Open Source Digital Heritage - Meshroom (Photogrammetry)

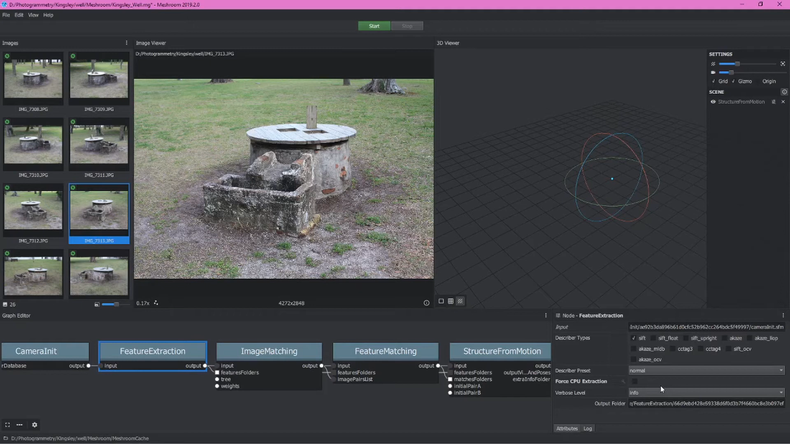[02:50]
It may only be a marginal improvement and it may not work on your machine if you don't have a graphics card, but it basically gives us a slightly better feature extraction experience. We can go ahead and for the most part leave image matching alone. These defaults are going to be good. And this is of course just where the program will go through these different images and find points in common between images and match them up.
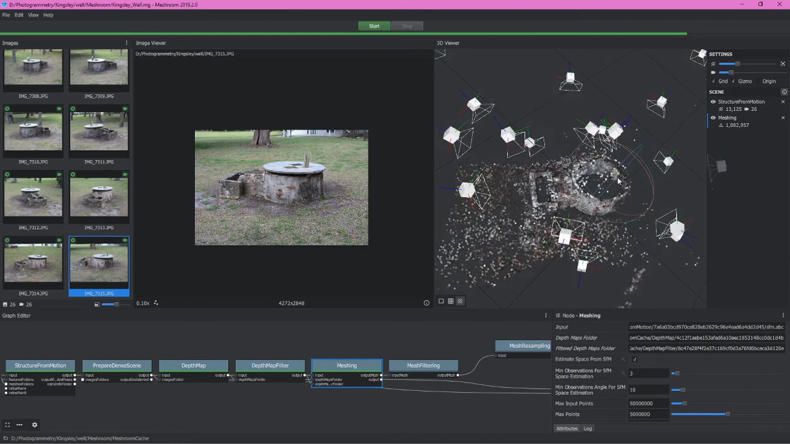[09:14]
But if we want to go ahead and look at the mesh, we can double click this node. And you'll see this will start to load and when it's finished, we'll actually have our 3d mesh. We can go ahead and turn off, we can either just hide the sparse point cloud, or we can delete it all together. And now we can see we have a pretty nice model here. It looks like it's kind of lined up. Okay, maybe not great, but we can always fix that in post-processing a blender or something else. The next thing I want to talk about before we move on and create the texture is this setting here, the min observation angle for SFM space estimation.
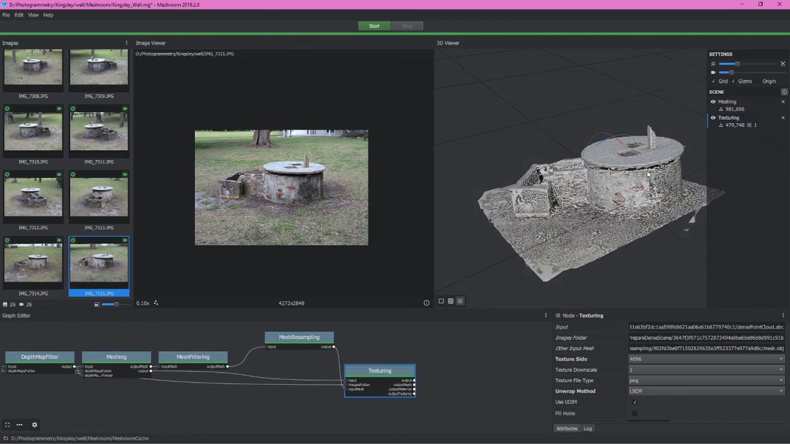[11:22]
Of course, it's going to look a little odd, we want to go ahead and turn off the mesh itself. And we can see we now have a pretty nifty model of this well.